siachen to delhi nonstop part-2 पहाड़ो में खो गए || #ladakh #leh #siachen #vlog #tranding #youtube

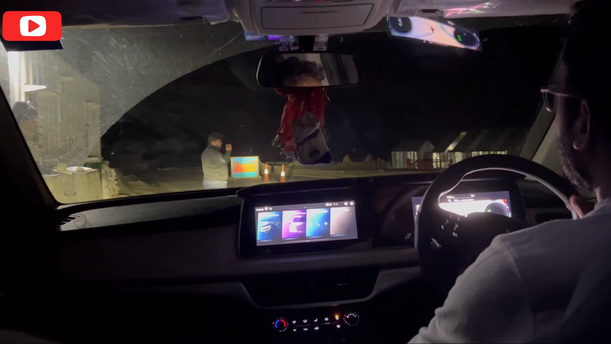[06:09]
तो भाई कॉफ़ी पीने के बाद अब निकले,
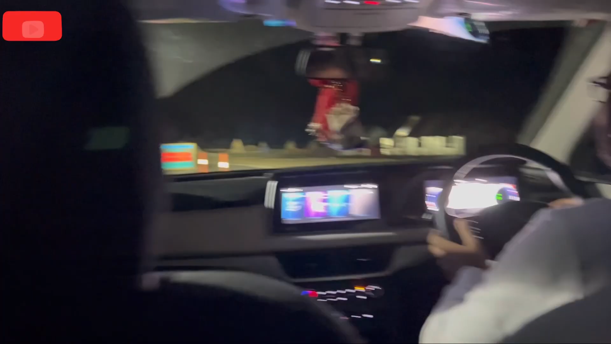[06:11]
तो यहाँ पे आई अभी चेक पोस्ट और अब निकलेंगे आगे अब निकलेंगे और आगे की ओर।